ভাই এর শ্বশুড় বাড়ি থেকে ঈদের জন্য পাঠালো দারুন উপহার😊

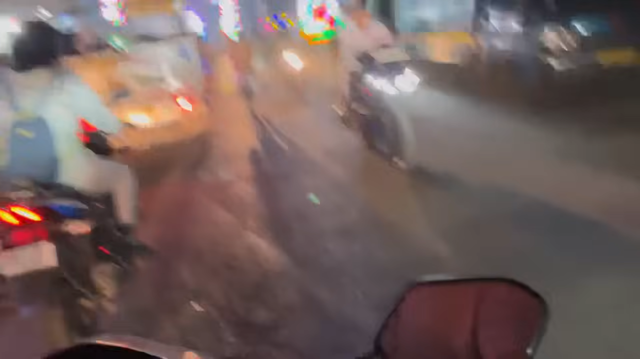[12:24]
দেখো না কি সুন্দর লাইট করে,
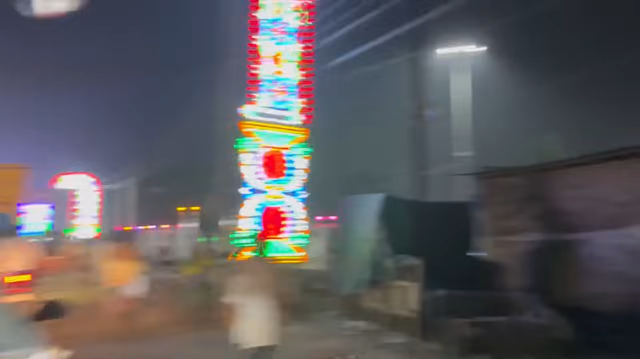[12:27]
বলছো ওই দিকটা কি আছে, ওই দিকটা করে ঈদগাহ আছে বলছিলাম, কিন্তু ওইখানটা করে সুন্দর একটা লাইট দেখতে পাচ্ছেন,
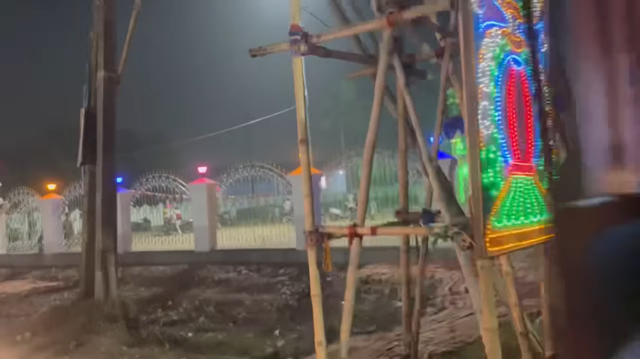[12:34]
এত জ্যাম গাইস দেখো আজকে রাস্তায়,
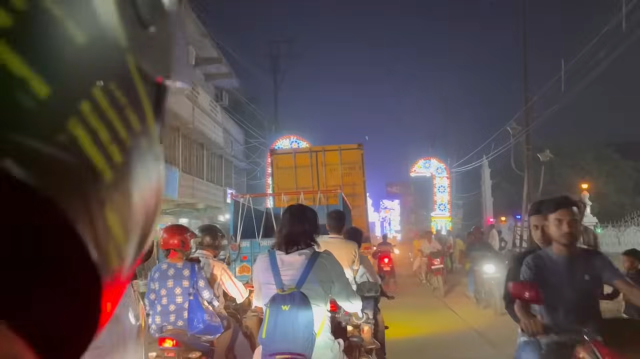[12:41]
বাহ সুন্দর লাগছে জায়গাটা, আমি সিরিয়াসলি চমকে গিয়েছিলাম গাইস জানো, এরকম ভূতটা দেখে